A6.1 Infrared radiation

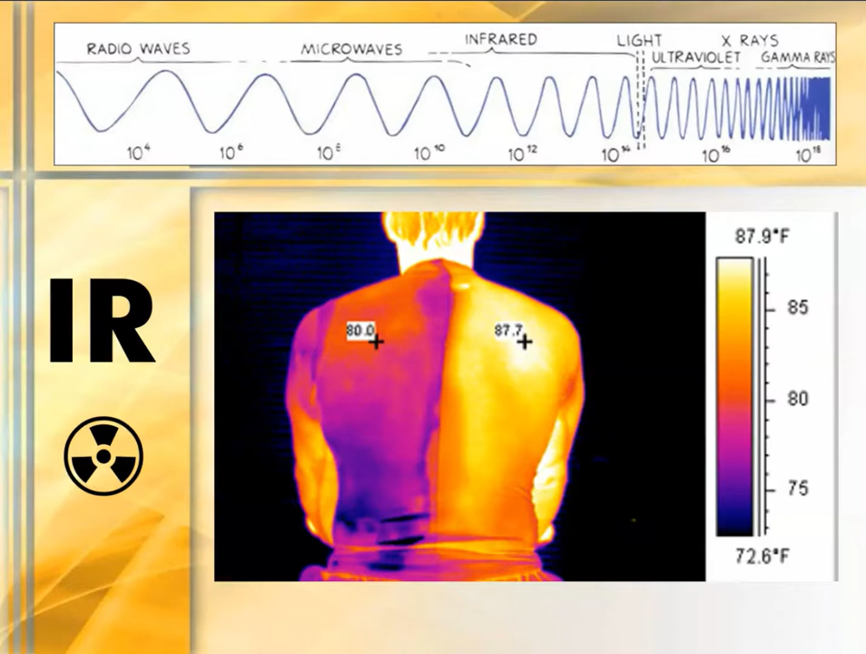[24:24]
On screen: scale top 87.9°F, scale bottom 72.6°F
This is a special fabric that is purposely designed to try and shield infrared radiation. And why might we want to hide individuals from infrared cameras, infrared imaging? Well, because of the ability we now have to create devices that allow us to perceive the different radiation levels, like night vision goggles.
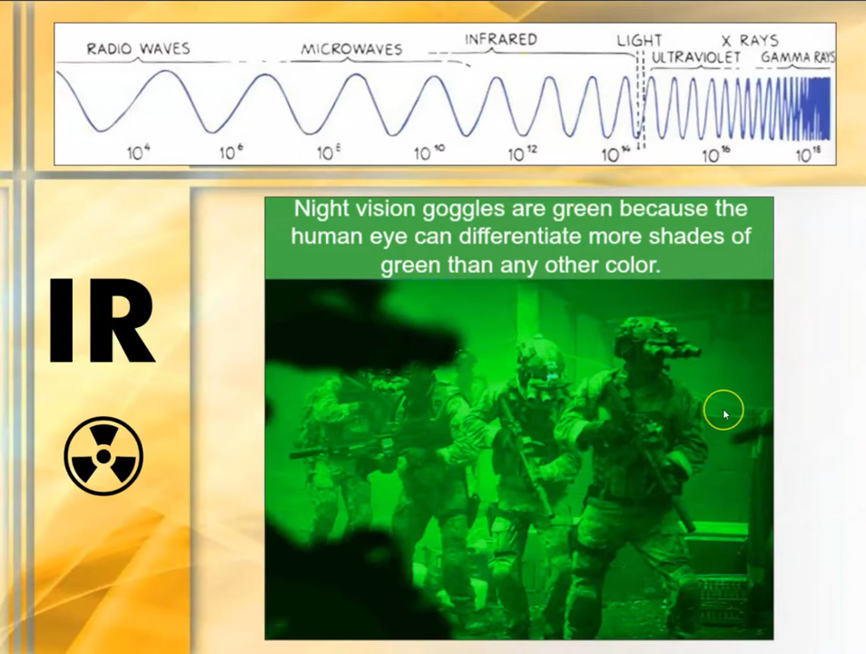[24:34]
So night vision goggles are green because the human eye can differentiate more shades of green than any other color. And we'll leave you with an infrared photograph of a garden.